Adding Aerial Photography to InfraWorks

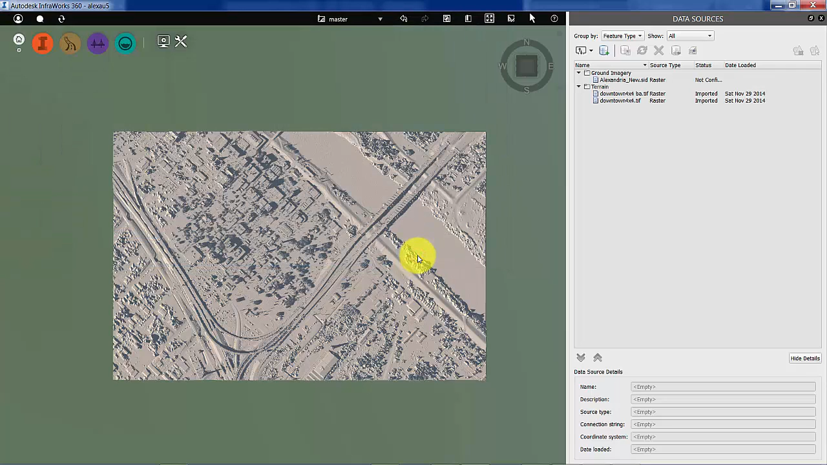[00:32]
it will come in neither configured nor imported and that's because there are some significant configuration
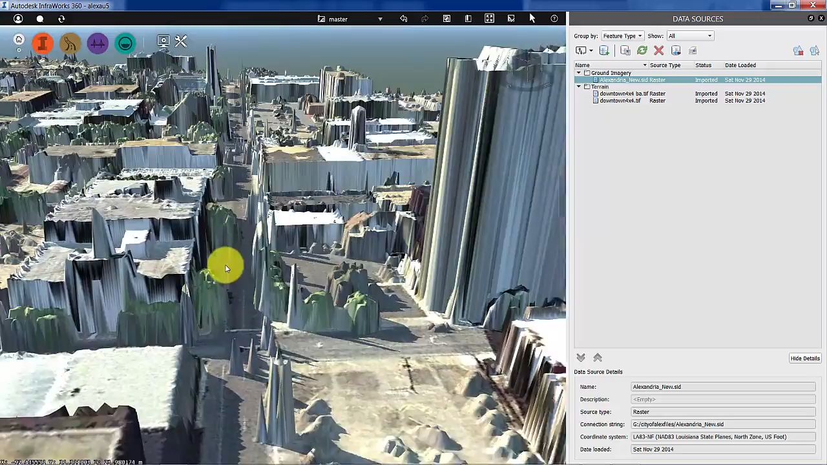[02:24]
so as I zoom in building level details you know start to get a lot better